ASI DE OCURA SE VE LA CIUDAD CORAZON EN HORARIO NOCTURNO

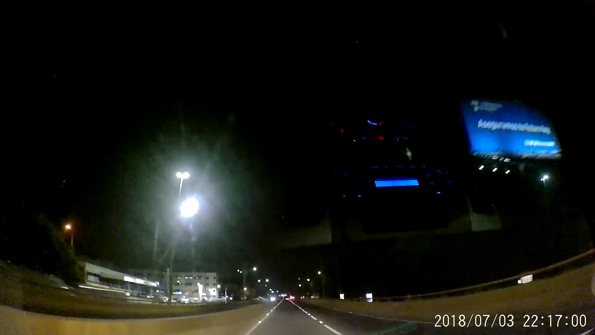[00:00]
... Entrando en el semáforo al izquierda... No, tiene que seguir... Puede coger más esta cera... O sea, esta otra para que pueda pasar el vací... Que puede seguir sin tener que parar...